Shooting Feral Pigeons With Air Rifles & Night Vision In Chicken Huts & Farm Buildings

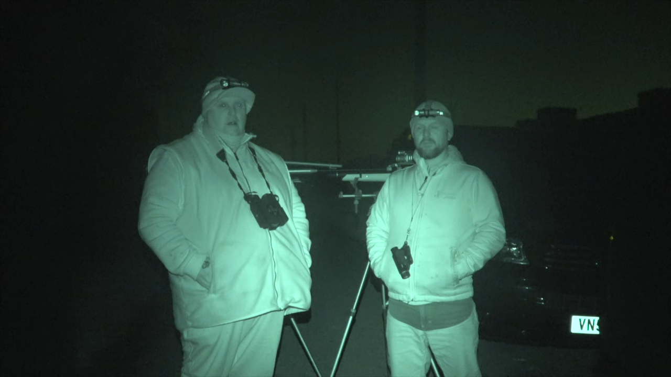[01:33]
I don't know what it's going to be like. I got a phone call asking if I could come and shoot some ferals out of an old chicken hut. I think I haven't had time to come and have a look in the daytime,
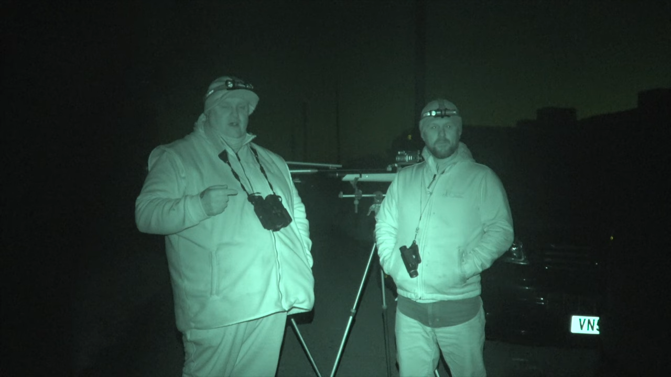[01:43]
and that's why I don't know if there's any obstacles in there or anything. We're going in blind, as I say, so we'll see how we get on, mate. I'm using the Air Arms S510 Ultimate Sporter with the Digex C50. What are you using, Jez, tonight? I'm using a smaller Air Arms S200 with the powered 008 on top.
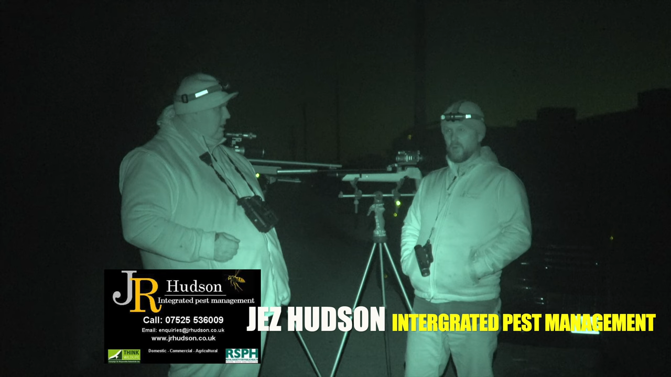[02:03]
Great little rifle for such occasions, you know, inside buildings and things like that. It's not too powerful, but it's powerful enough to knock rats and ferals down.
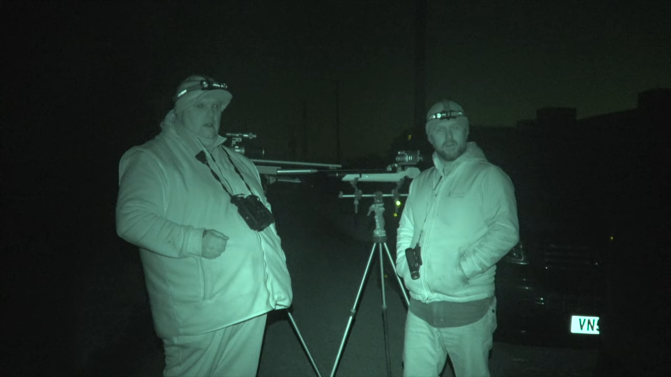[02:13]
So, see how it goes. Good. I've got the Pulsar Accolades Pro 2s with me, and you've got your Pulsar. What have you got with your Jez?
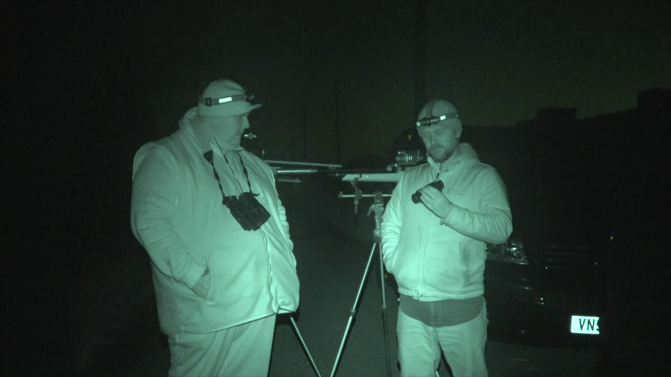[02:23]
The axion, I can't remember, I think it's an XM30 something or other. Yeah. So as I say, we're going in blind, I don't know what to expect. We're here, we'll see how we get on.
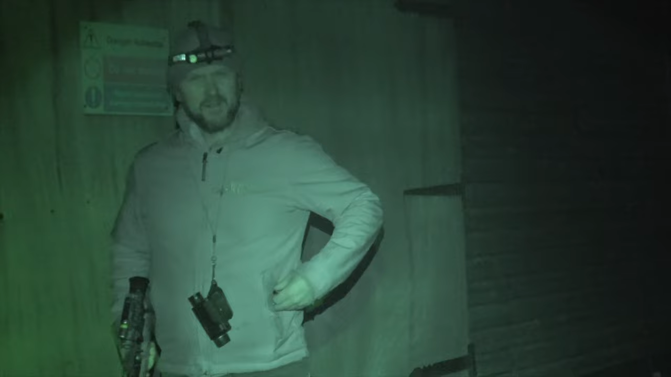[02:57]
Right, let's have a look in there quickly.
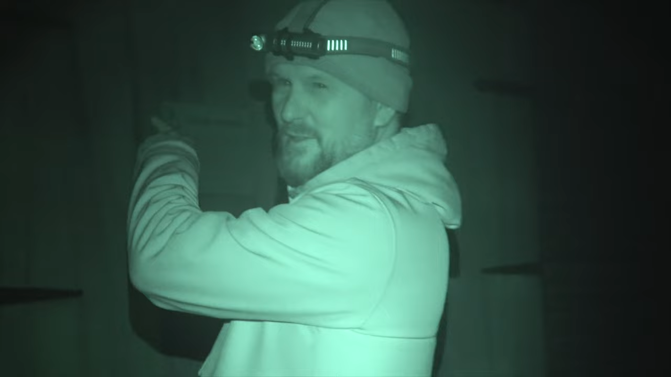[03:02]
It's about five pigeons on the third rafter down, and then there's like some chicken boxes on the right hand side. I don't know, I've never been in there. Yeah, and then there's like a couple sat in there as well, so. Looking promising then. Looking promising, but we'll get seven or eight, yeah. Yeah. I don't know what's further down the building, but. Yeah, okay, mate. Certainly a few just here.
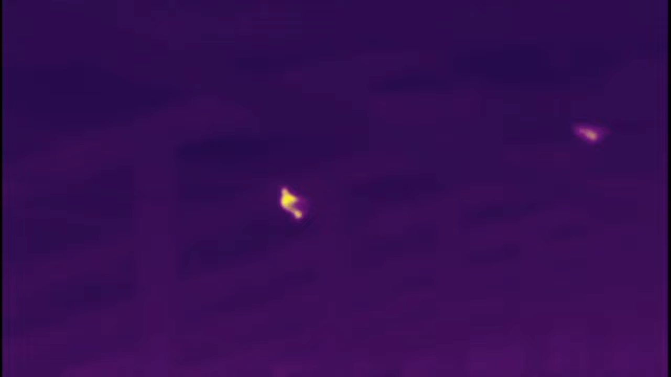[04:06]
If you are offended by the culling of pest species, then please do not watch.
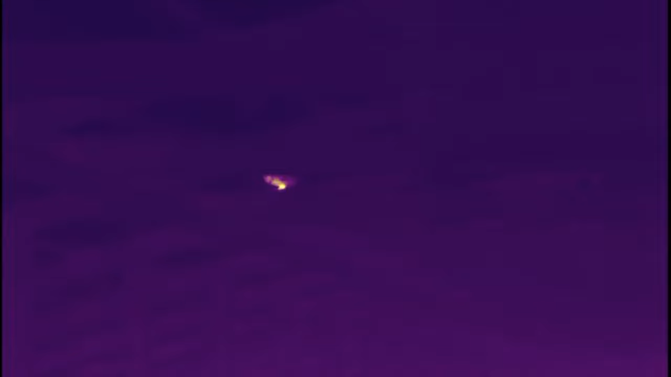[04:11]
Also, you may see birds fly when shot. This is a heart and lung shot. They drop to the floor and very quickly expire.
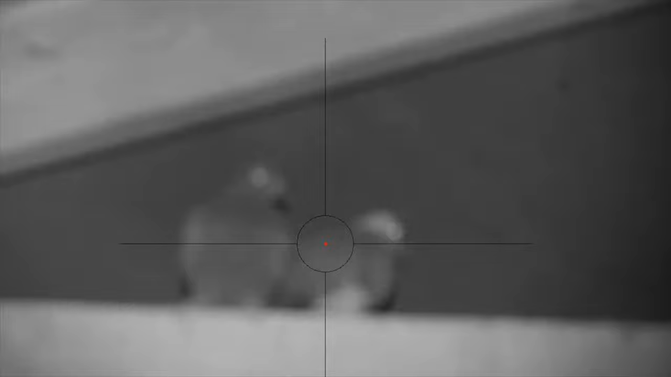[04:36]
Some of these pigeons was only 5 yards, and I couldn't get the Digex C50 to focus down on them.
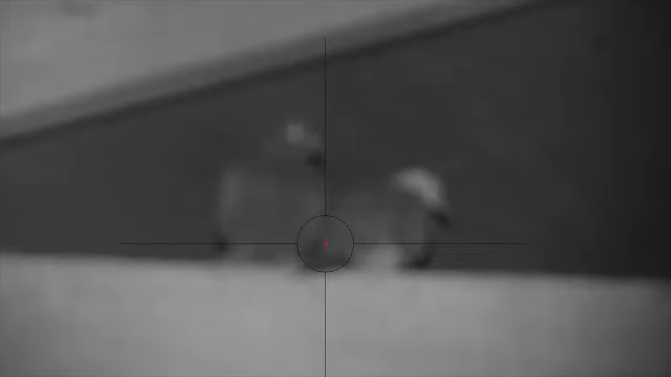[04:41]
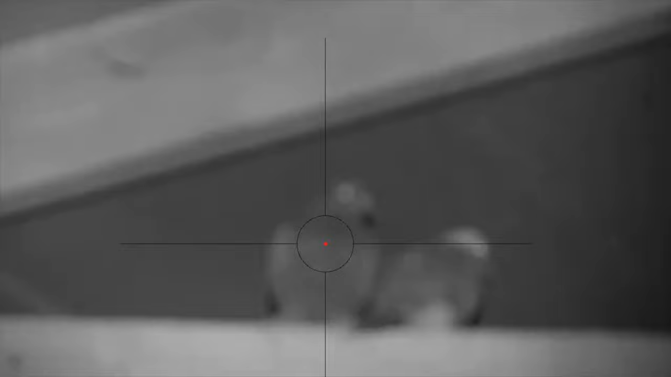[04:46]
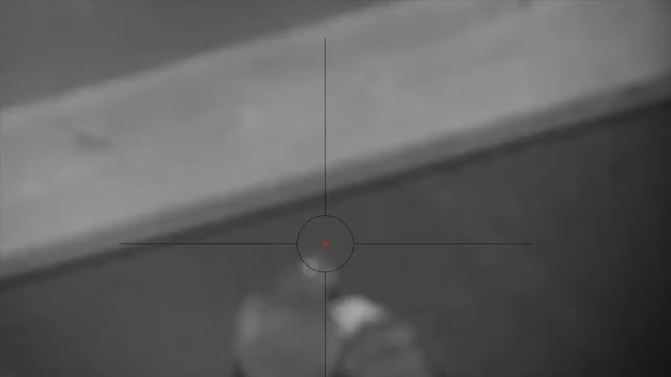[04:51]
So some of them are less than 5 yards, so I'll have to give them hold over.
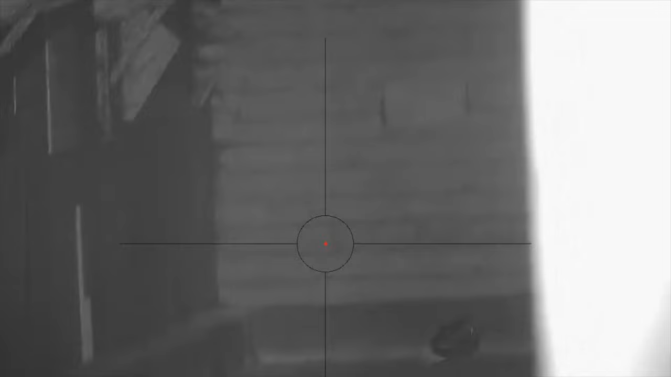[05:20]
One's about 10 yards, so my rifle is set up for 15 yards.
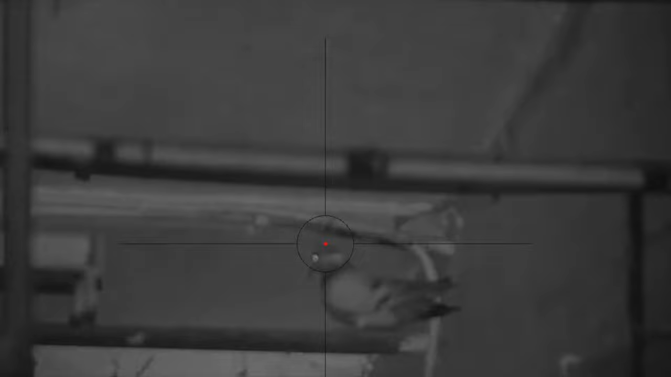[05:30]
So again, I'll just give it a little bit of hold over, not a lot.
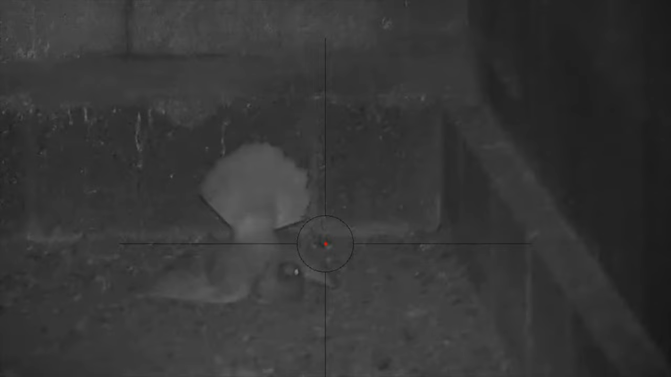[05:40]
We accounted for about 7 or 8 in the first shed.
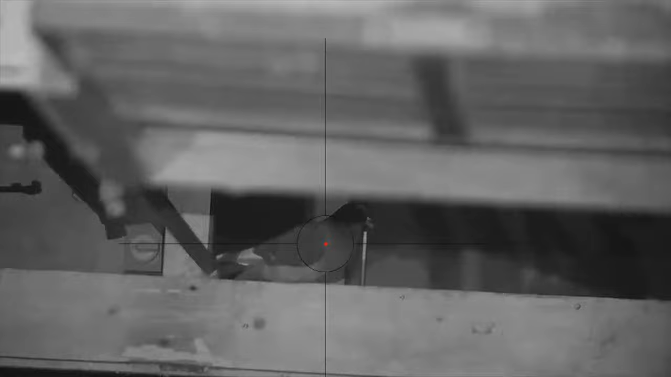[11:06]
Seems I got there first, but these things do happen when you're shooting with a friend.
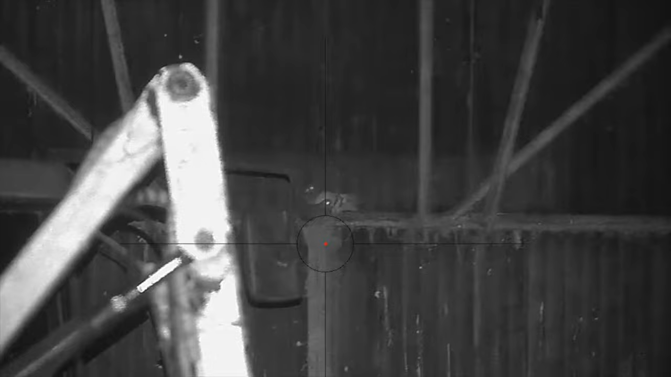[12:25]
As I said earlier in the video, some of these shots will be heart and lung shots,
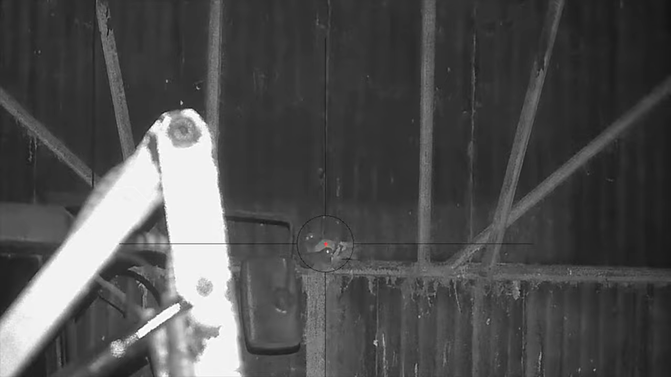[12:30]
where the pigeons look like they're flying off, but in fact they fly, drop to the floor and very soon expire. They are not suffering.